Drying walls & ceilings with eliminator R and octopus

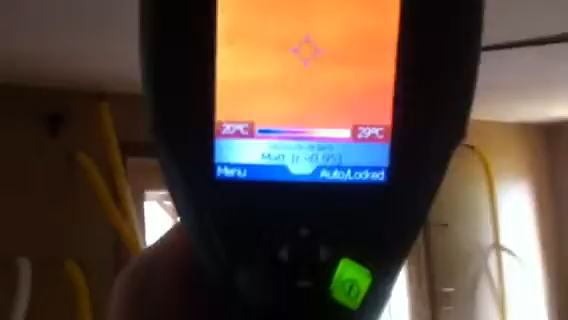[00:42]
On screen: scale top 29°C, scale bottom 20°C
All of it is completely dry. That's all the heat going in there.
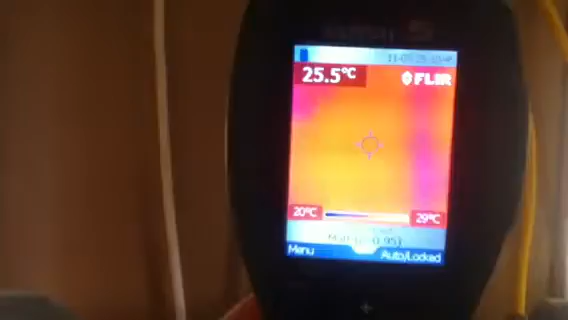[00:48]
On screen: spot 25.5°C, scale top 29°C, scale bottom 20°C
The lower walls, the heat in there, is going in. This is the third day.